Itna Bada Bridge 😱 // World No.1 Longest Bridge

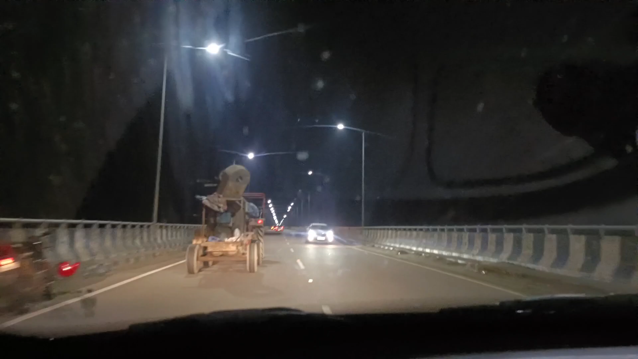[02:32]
कि यहां पर कुछ लोग आके नहीं देखो फोटो बगर की सेंड पार्टी बगर कर रहा है कुछ बाइक बगर खराब हो गया सो एंड क्या पता हो और यह देखो यह ट्रेक्टल